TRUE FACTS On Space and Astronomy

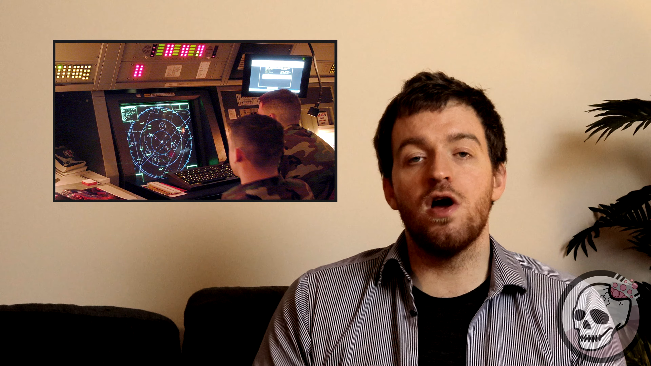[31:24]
they are able to know exactly where every single pilot is, at what altitude they're at, and how far away they are from their destination.